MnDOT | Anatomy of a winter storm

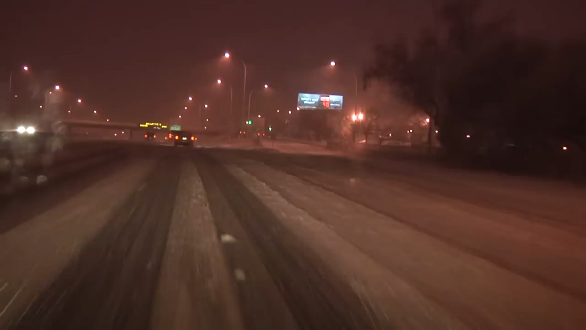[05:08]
Snow ridges form as plows push snow off the freeway. They also can be formed when plows move off a roadway's center line to provide room for other traffic. Snow ridges can cause you to lose control of your vehicle, and they're particularly hazardous when they occur in icy areas.